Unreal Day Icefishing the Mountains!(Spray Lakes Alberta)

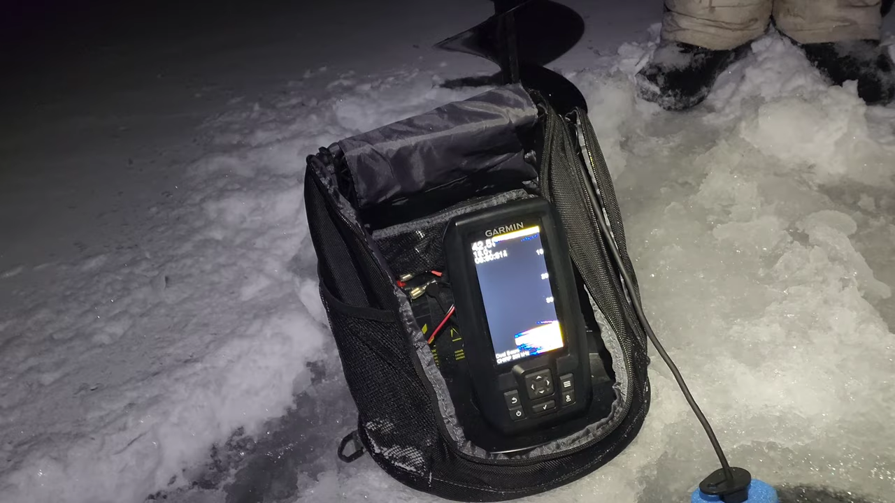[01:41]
We are way too deep. We were looking for 15.
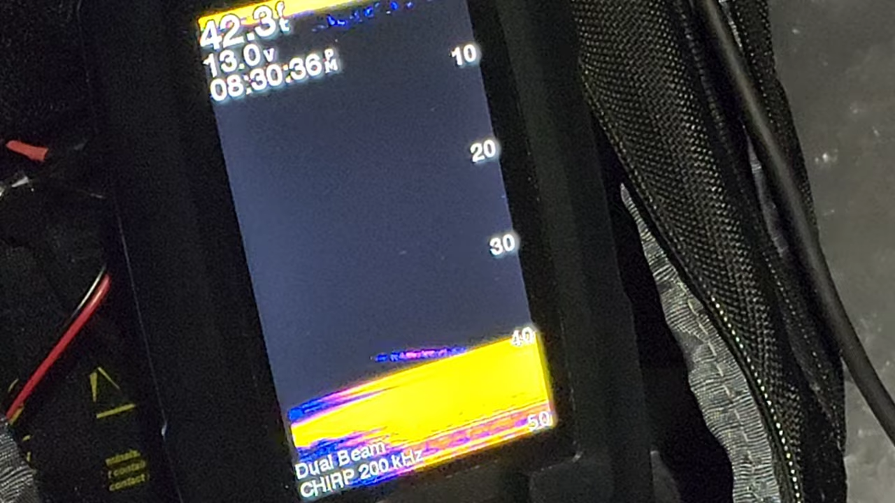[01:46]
On screen: depth 42.3 ft
Figured we'd better go a little bit further than we think in the dark. There's a mark down there, though, eh? Oh, really? Yeah, probably a lake trout, too.